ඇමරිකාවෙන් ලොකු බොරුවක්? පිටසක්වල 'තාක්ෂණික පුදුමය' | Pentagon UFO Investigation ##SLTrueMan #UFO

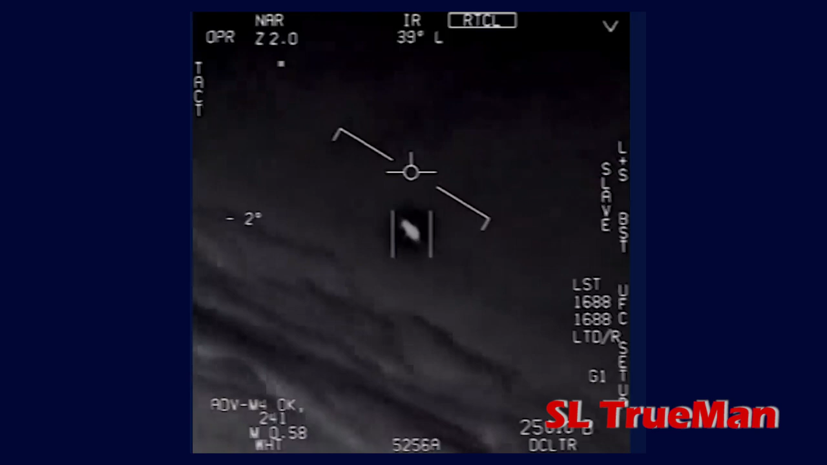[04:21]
He is also a Tic Tac UFO. Man, the wind's 120 knots from the west. Don't go that thing, dude. That's not our LNS though, is it? It's not? It's not LNS, dude. Well, if there's a little thing. Look at that thing.